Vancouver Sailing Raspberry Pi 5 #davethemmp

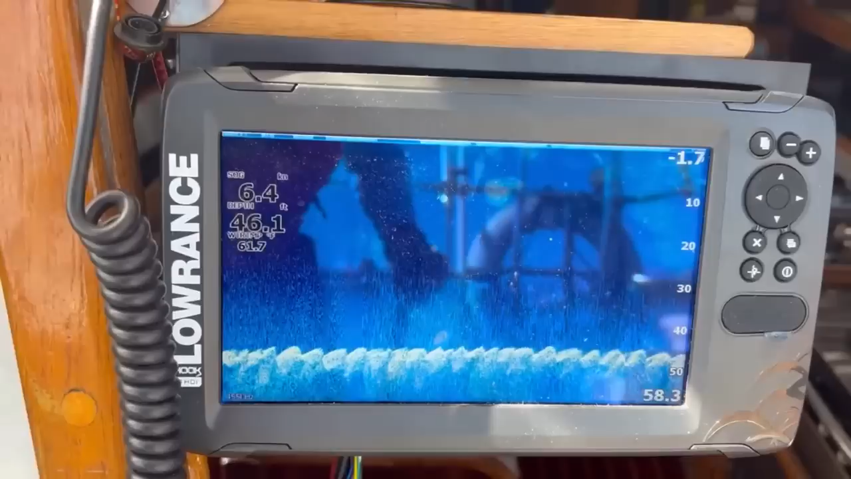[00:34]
This is my Low Ranch depth sounder, and you can see it's pretty bright. You can see it in the cockpit, no problem. It's kind of shaded by the Dodger.
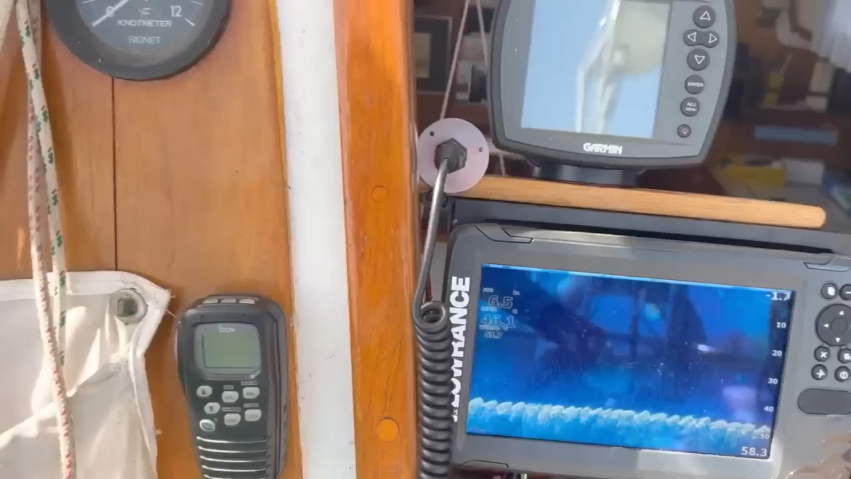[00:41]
And I've got another little screen here on a scan strut, and it is very difficult to see.